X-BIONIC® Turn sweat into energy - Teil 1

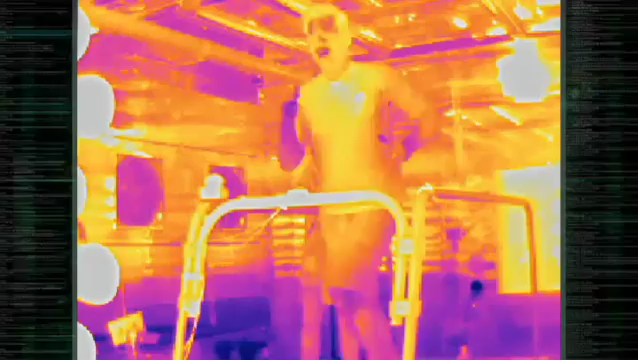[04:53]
Our thermal imaging camera reveals that it's not helping his body maintain thermoregulation.
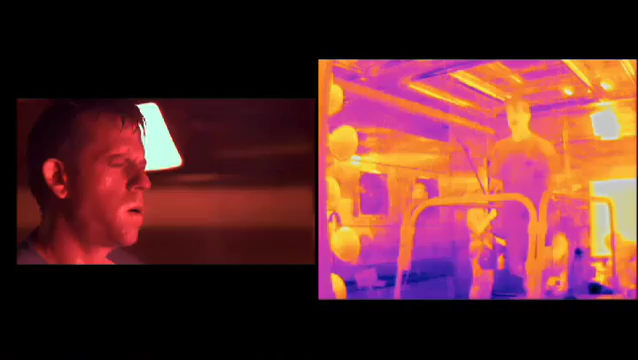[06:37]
The sensors inside John's body indicate that his core temperature peaked at a dangerous 104 degrees.